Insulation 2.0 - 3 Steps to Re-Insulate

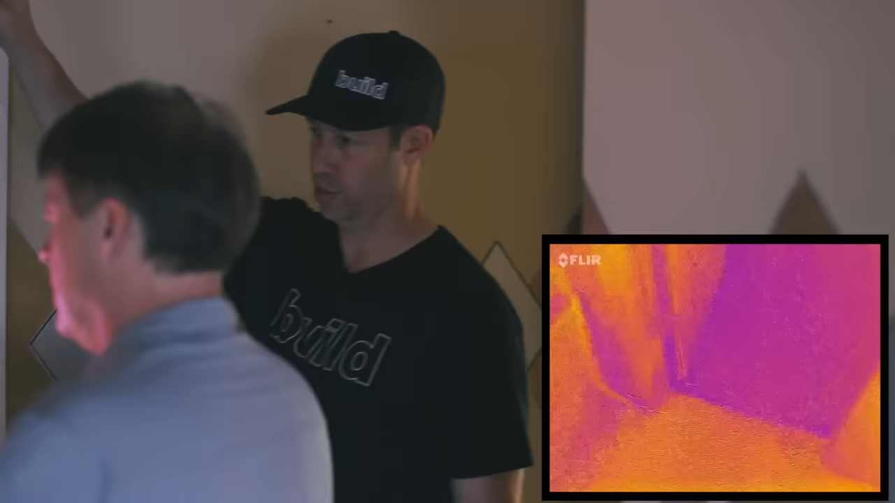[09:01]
Let's see what this wall connection or ceiling connection looks like in here, Ken.
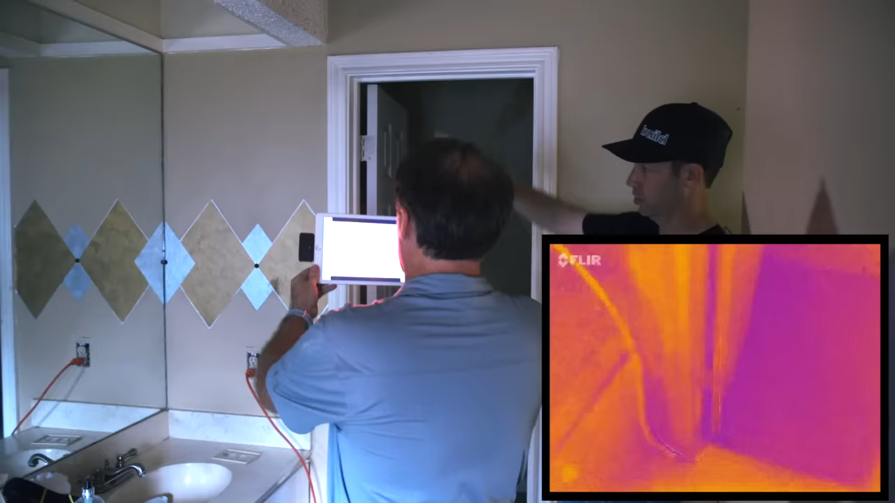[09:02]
Takes a second. Oh, look at that. Look at that. This is common for most soffits.
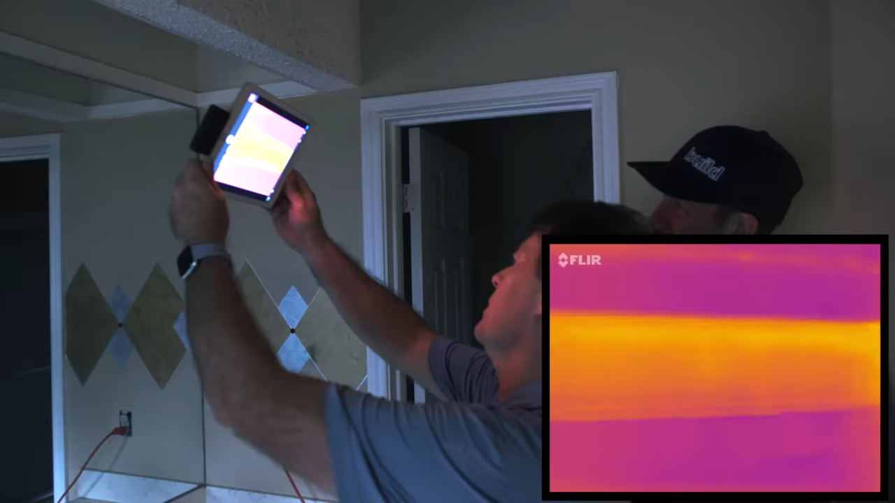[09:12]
You're going to notice that most soffits have a lot of leakage in them. It is super hot up there. And then...
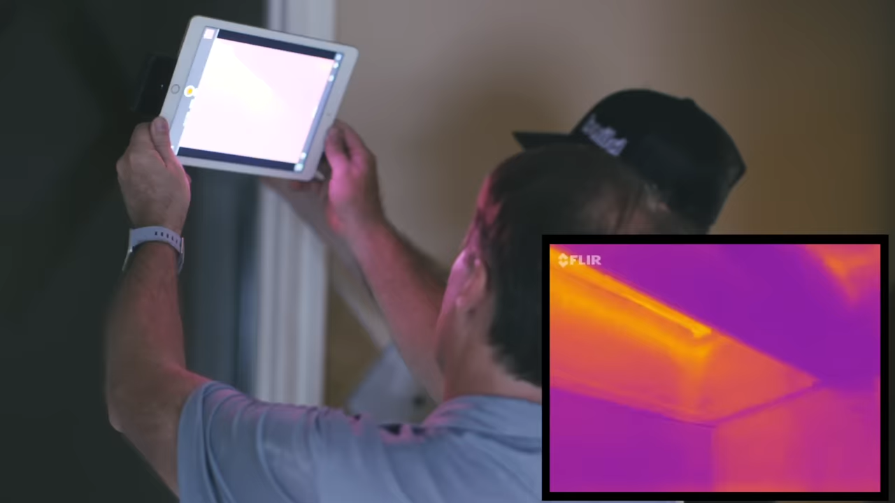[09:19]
How about these ceiling penetrations in the master shower? As we go in here... Oh my gosh! Look how hot that is!
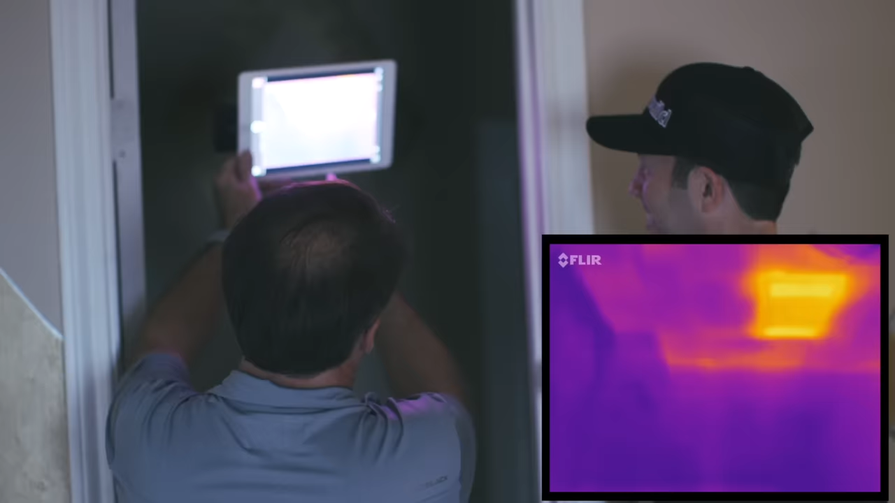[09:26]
Notice at first we saw how hot the ceiling was. Yeah. But when you look at that bath fan... So that's an exhaust fan in the bathroom.
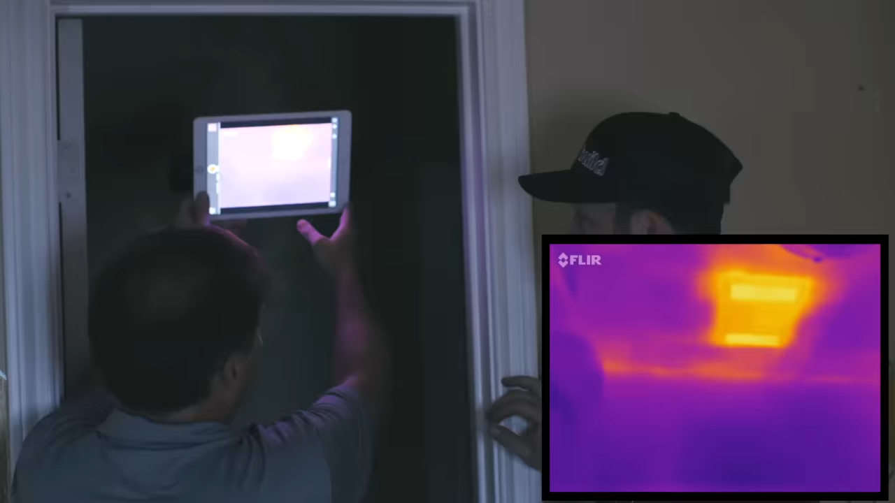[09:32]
Exactly. And look how stinking hot that is. How often we go into old homes
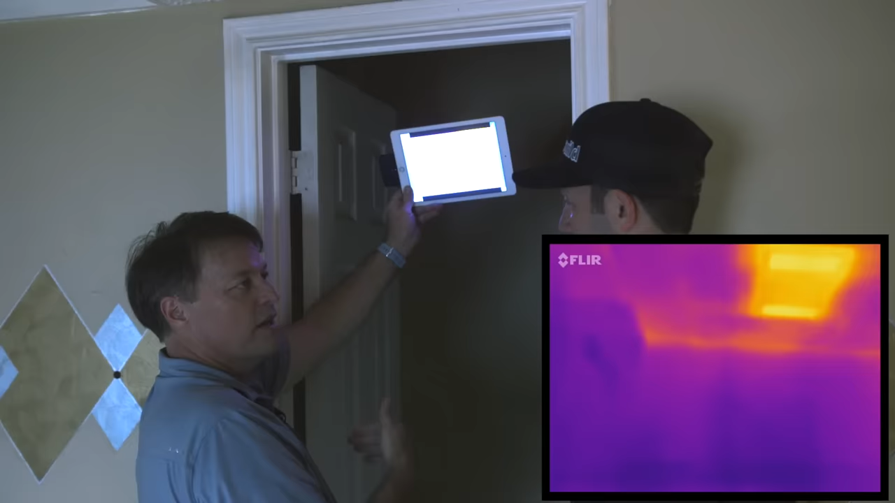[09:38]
that the exhaust fan is not connected to the pipe. Yep. And also, the dampers on many of these old ones don't work. Yeah, and most likely there's no insulation on top of that box either.
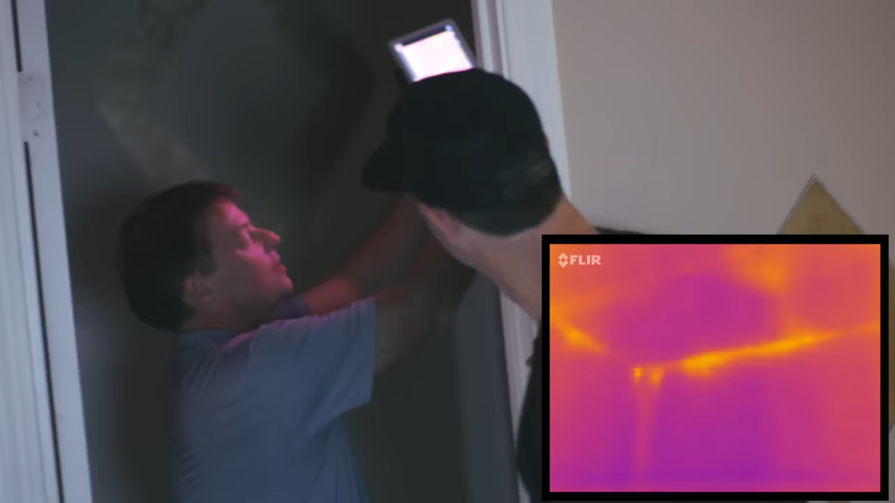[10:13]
You were talking about that wall. Yep. Look how hot the top of that wall is. We need to seal the entire top of that wall when we get up in there. That's a perfect example. And I know you can't see this in here, but it's all the way down above your tub.
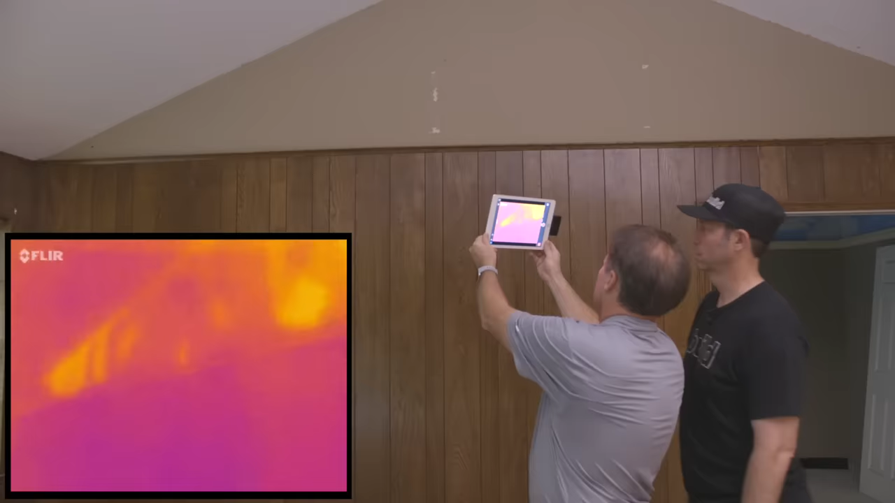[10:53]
So... Oh man, look at that outside wall right there. Yeah. Oh my gosh. That one's got some issues.
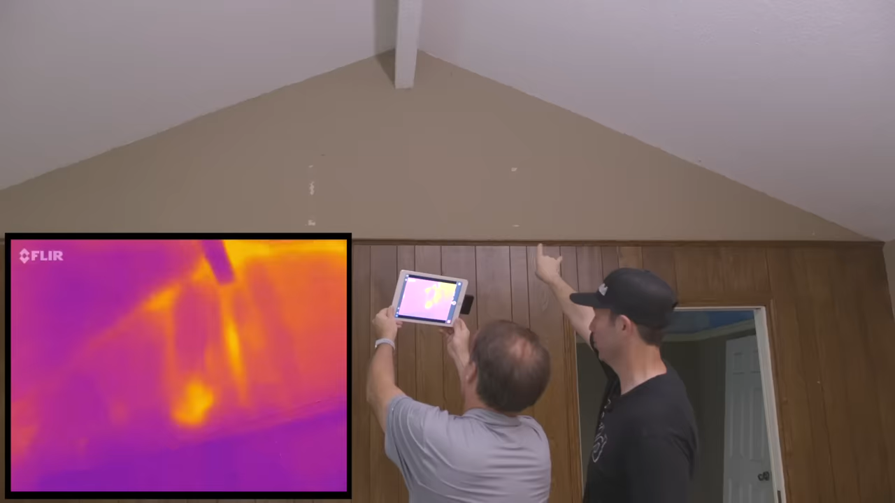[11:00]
Those knee walls are always terrible when it comes to insulation. They're always poorly done. I think they just kind of missed that.
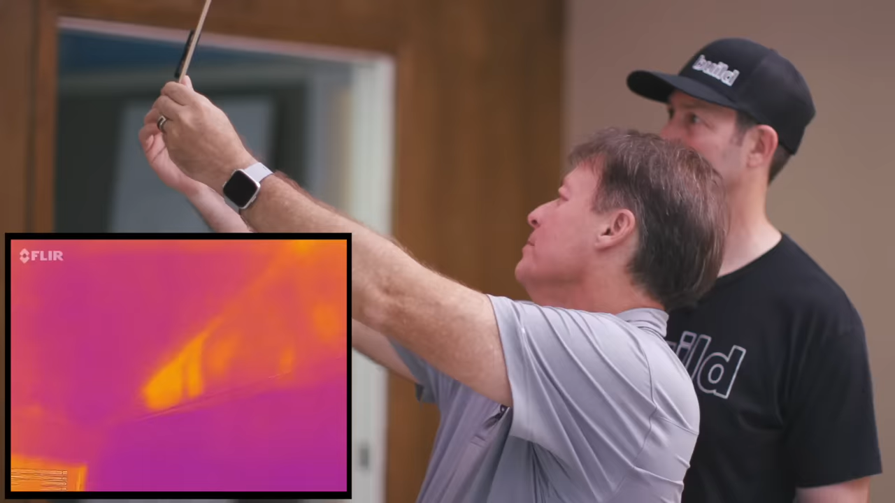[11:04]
It looks to me like that bay is totally missing right there. So as we look, you know, ceiling doesn't look bad. Ceiling doesn't battle right here.
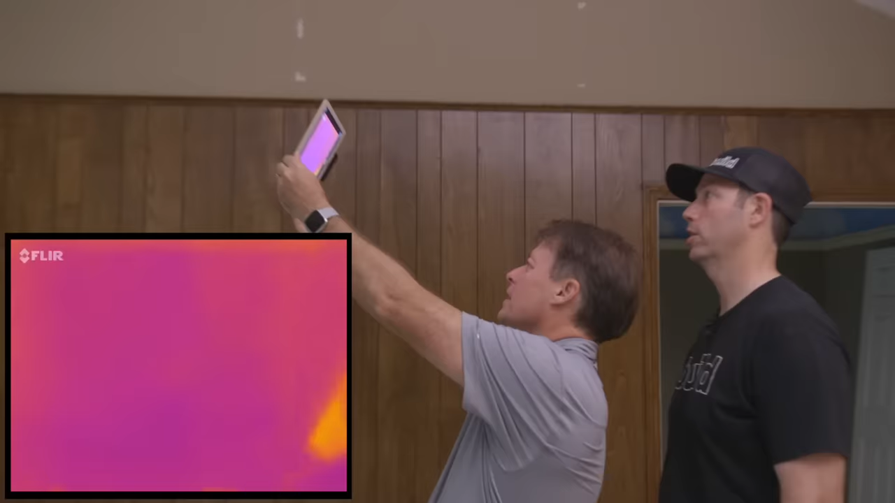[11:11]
It looks pretty darn good. Not terrible. Oh, wait a minute.
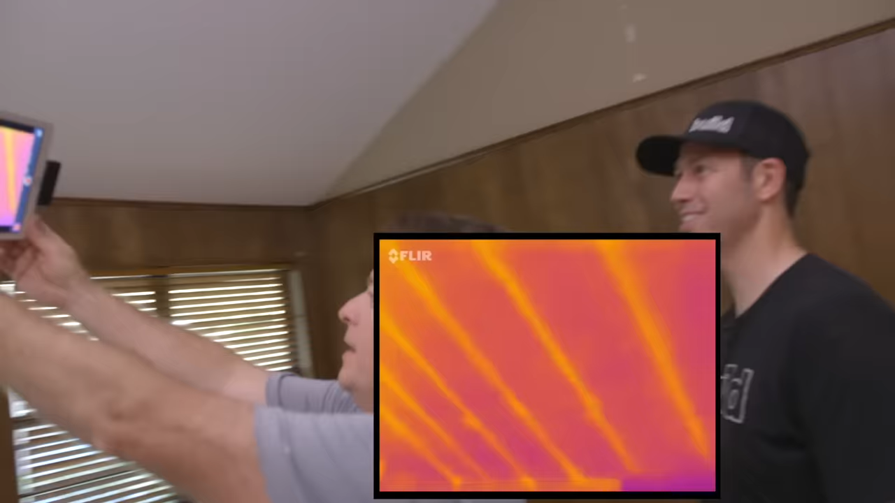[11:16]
Why are we seeing every rafter so badly? Yeah, we got some pretty tough thermal bridging there.
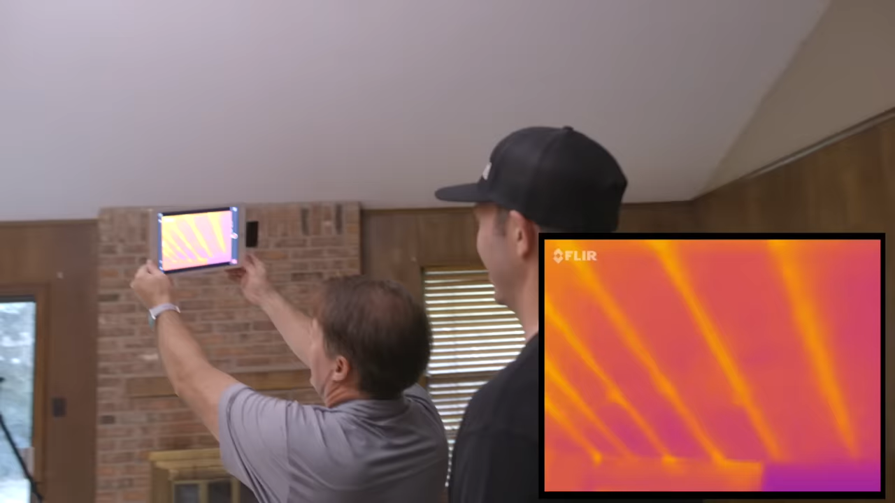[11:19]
Oh my gosh. We definitely have a big change on that side of the house.
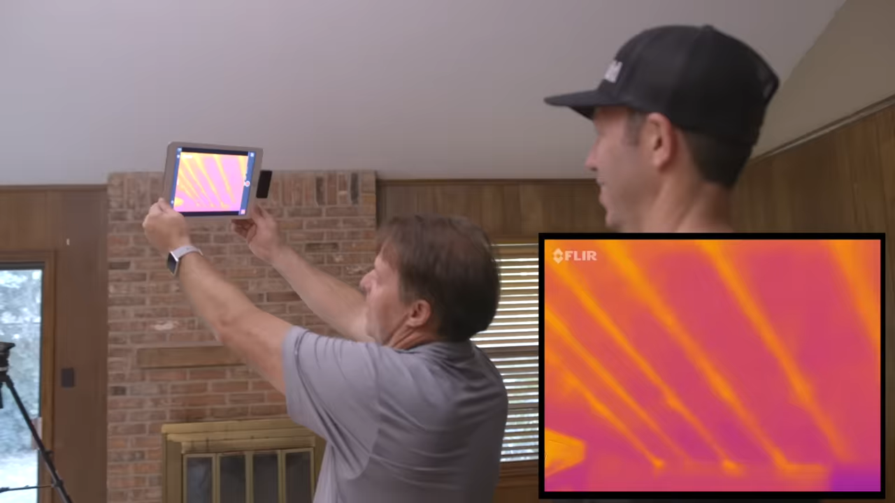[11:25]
That is absolutely radiating the heat into this room, isn't it?
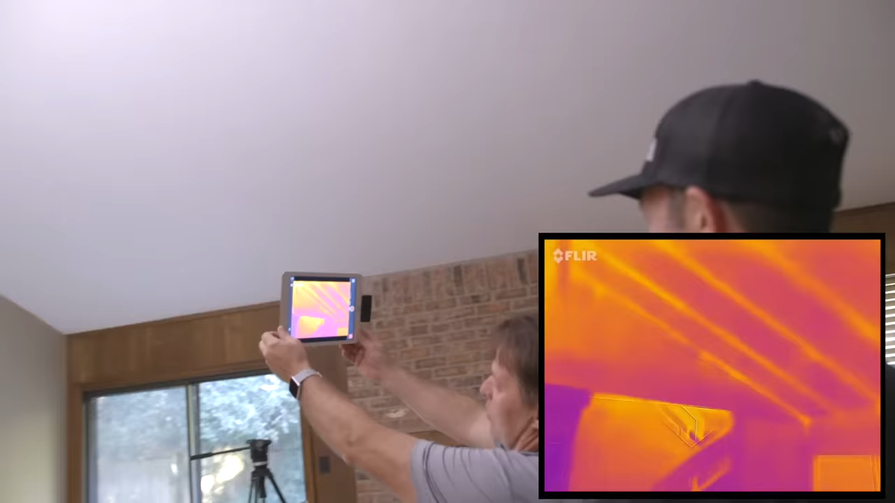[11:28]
Wow. Dang. And look at that heat just coming down the stairs as well. Obviously, the upstairs got a lot of issues.
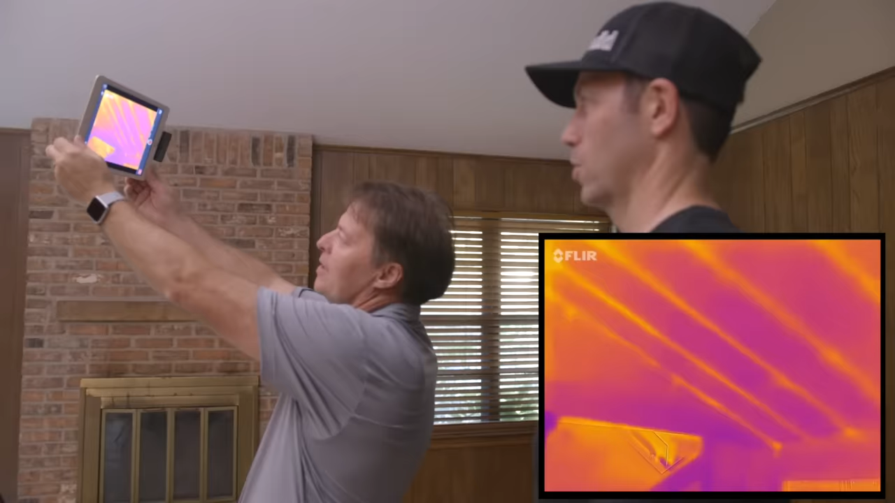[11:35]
But boy, this whole... Look at that cathedral down there. Dang, Ken.
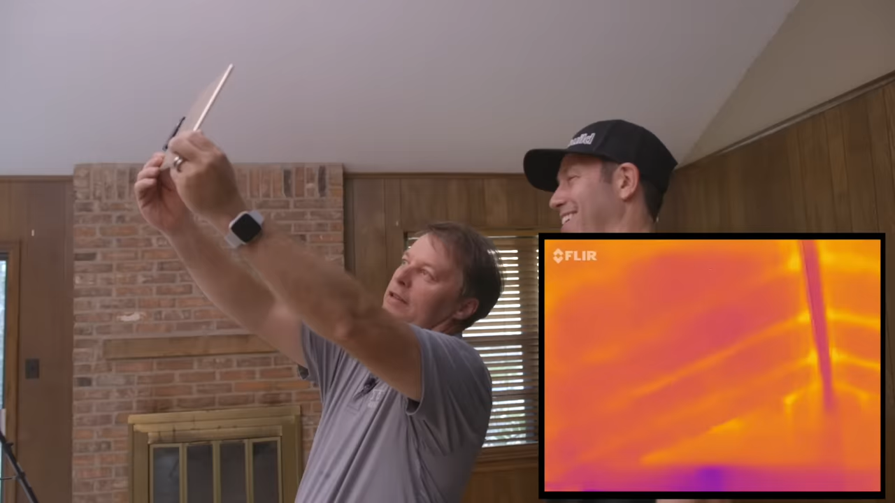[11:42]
This is really... Yeah, you've got some fixing to do, as my grandpa would say. We got some work to do in this house.